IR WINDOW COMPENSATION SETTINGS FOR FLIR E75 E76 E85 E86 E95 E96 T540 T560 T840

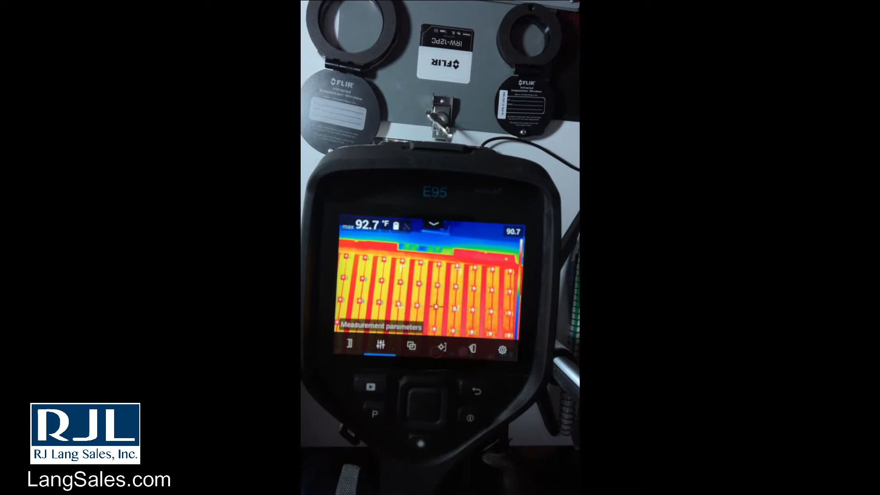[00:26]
To get to the settings you're going to hit the menu button. You can also get that by middle clicking on the d-pad.
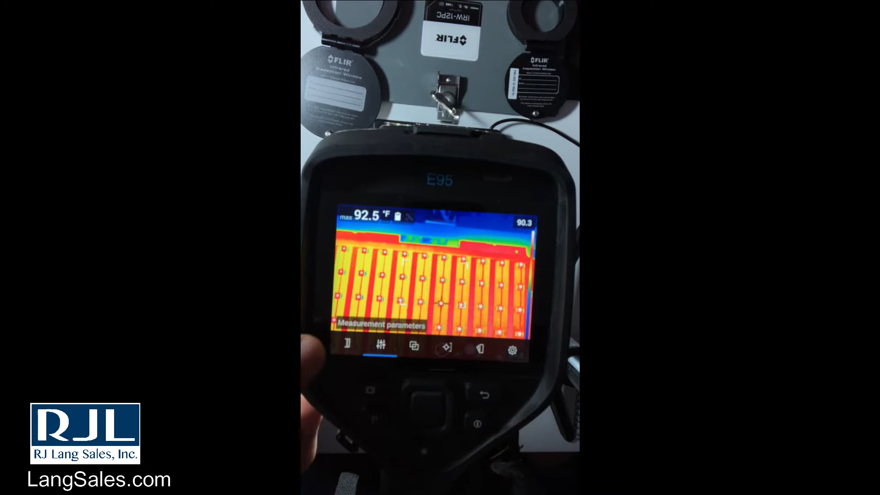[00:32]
Come over here to measurement parameters.
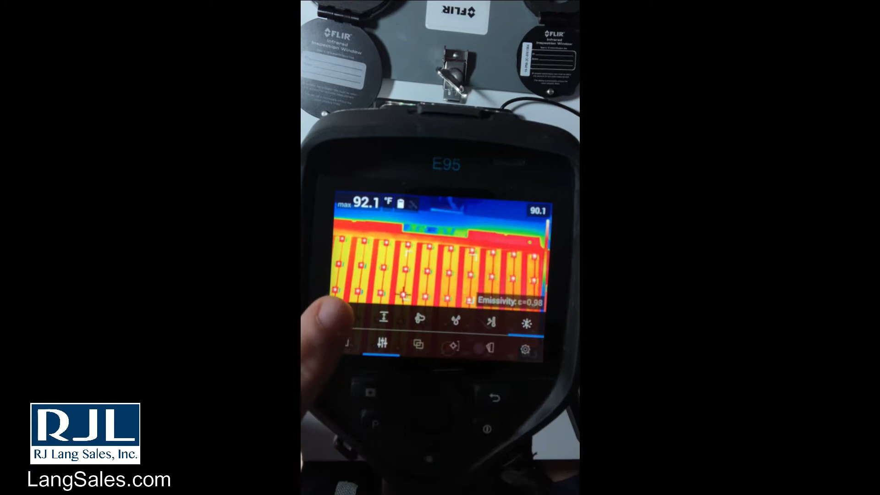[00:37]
All the way to the left you're going to see the infrared window compensation.
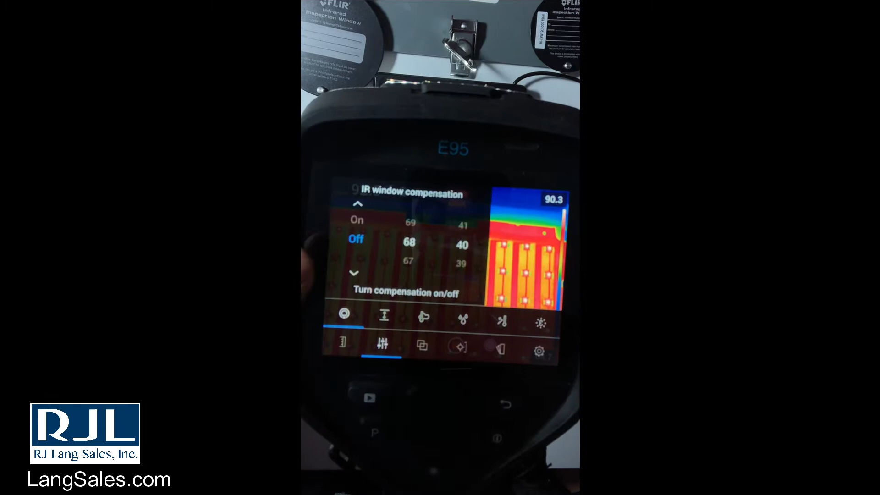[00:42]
Here you can turn it on or off. You can set the temperature of the window.
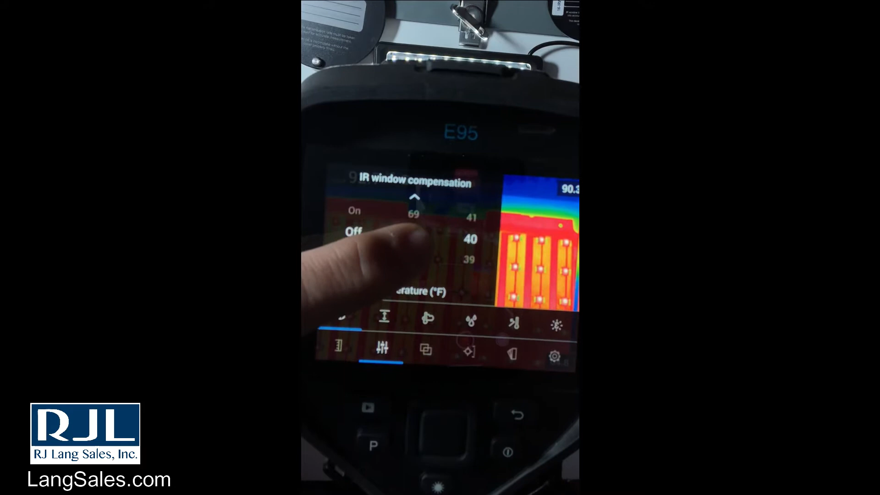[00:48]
It will be typically ambient temperature. And then also the transmission percentage.
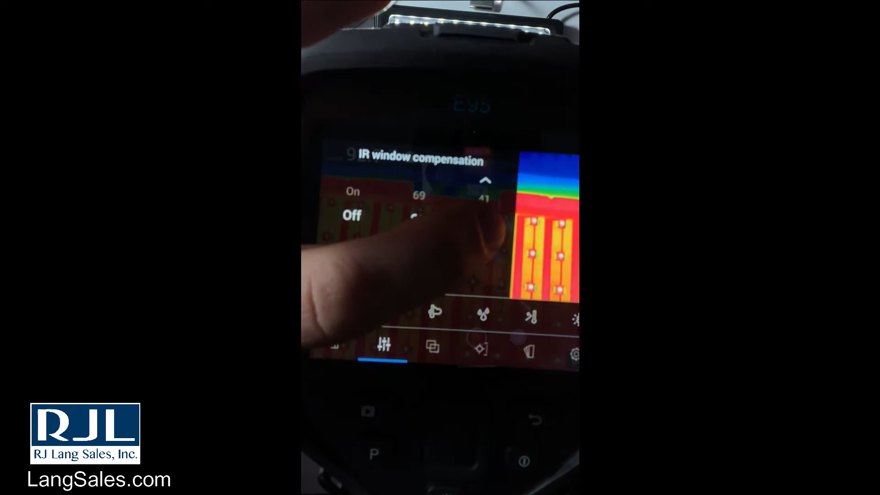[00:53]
This is going to be the most important of the settings here.
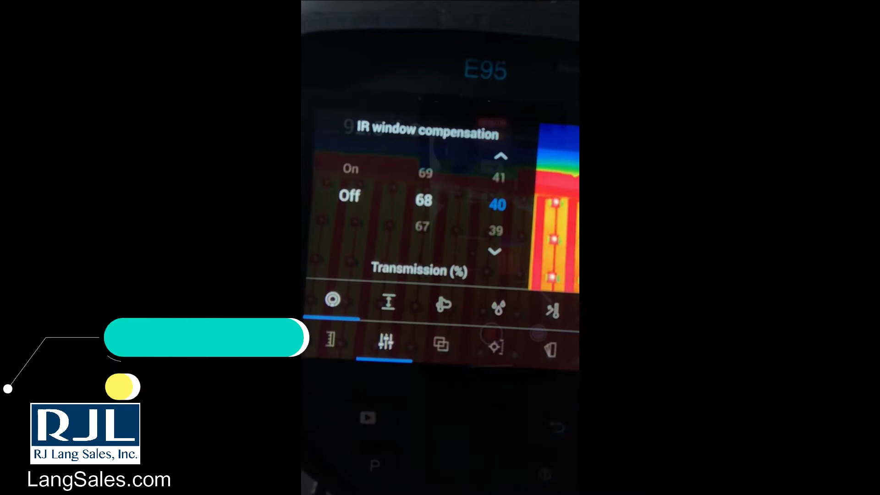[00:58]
So we'll turn that on. And now we can take accurate measurements through a window. But what was that transmission percentage? So what I'm going to do is I'm going to turn off the infrared window compensation.
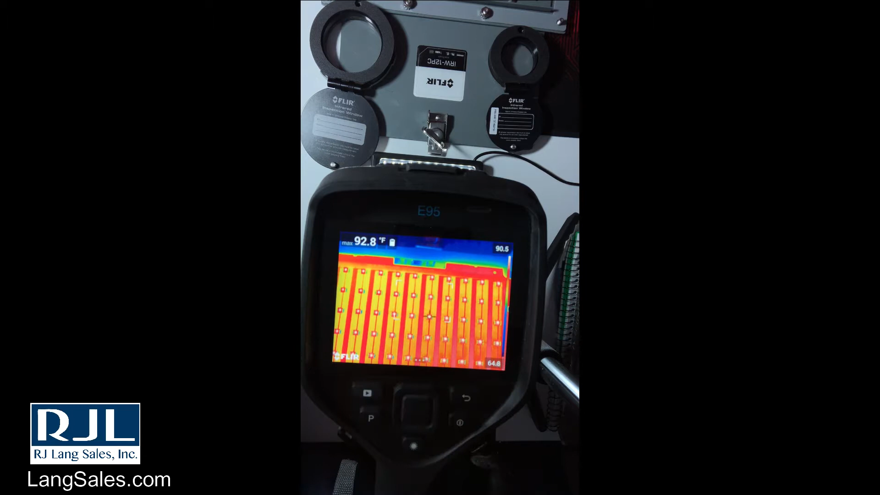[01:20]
On screen: max 92.8°F
As you can see here it's jumping around between 92 and 97 degrees.
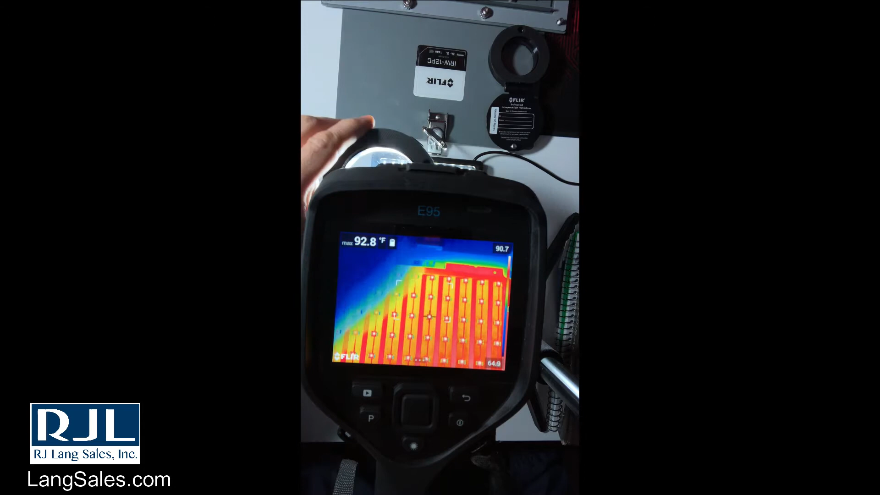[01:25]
On screen: max 92.8°F
When I put the window in front of it, it's down to 78 to 79 degrees. But if I turn the infrared window compensation on at 40% transmission, we're up at that 94 degrees.
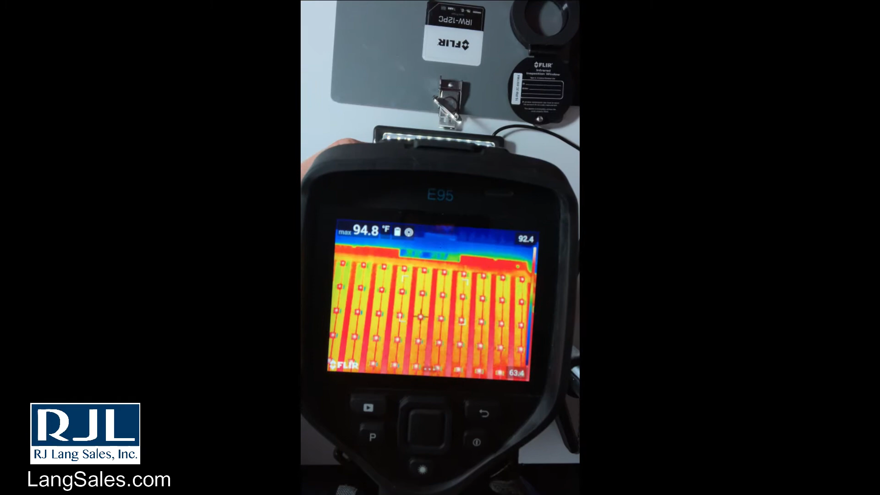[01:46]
On screen: max 94.8°F
Is that accurate? We take that away.
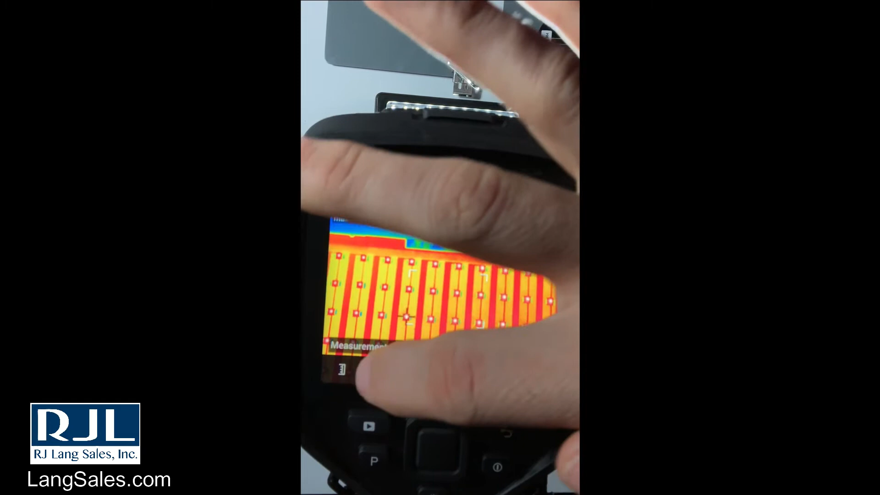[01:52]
Remember 94 degrees. We'll turn this off and we're at 92 degrees.
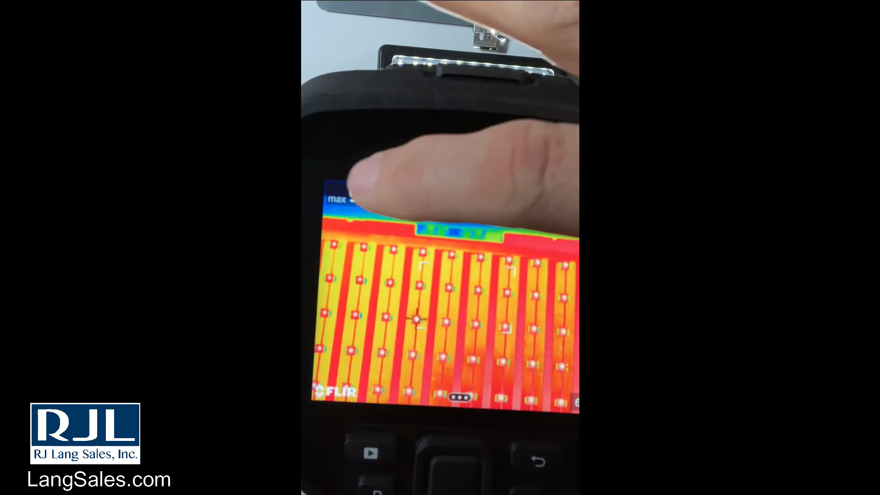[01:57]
93. Depending on what your threshold is, that may be enough. But again, each window is a bit different.
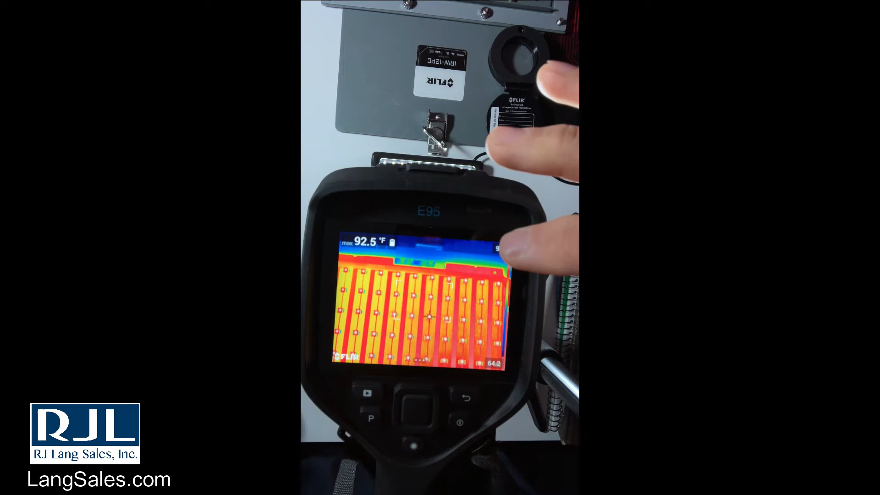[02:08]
On screen: max 92.5°F
So what I read here when I turn on the infrared window